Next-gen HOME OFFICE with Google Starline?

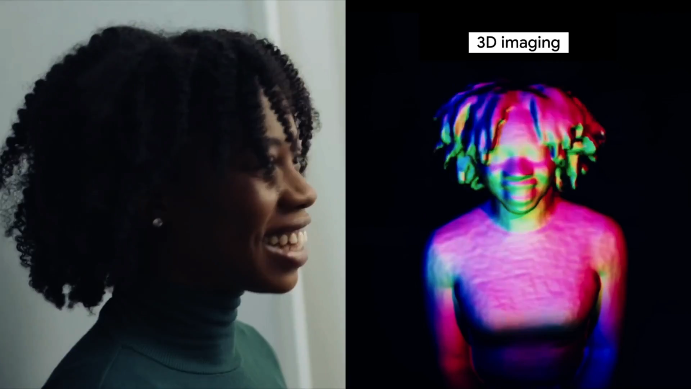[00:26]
When you sit in front of a Starline device, the system captures your appearance and movements from multiple angles.